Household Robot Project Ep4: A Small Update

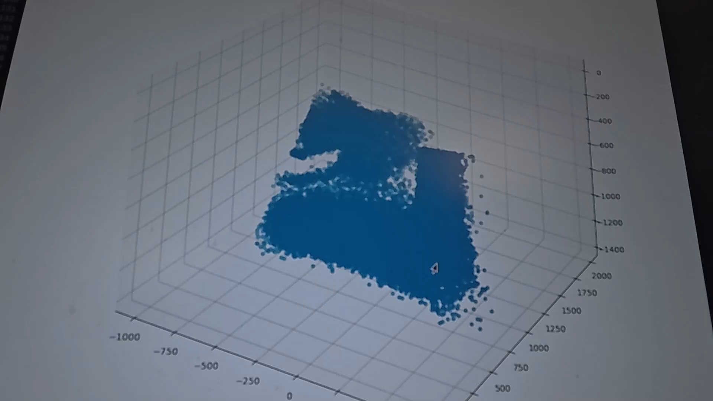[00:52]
The math involved is not extreme, but just the number of pixels that you need to process is huge. In this case, it's 43,200.